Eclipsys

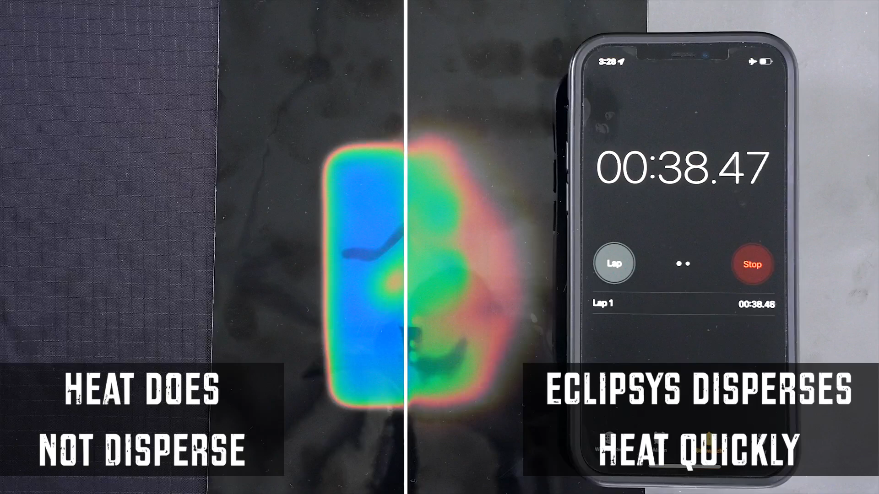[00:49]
actively absorbs heat and transports it away from the user into the surrounding environment in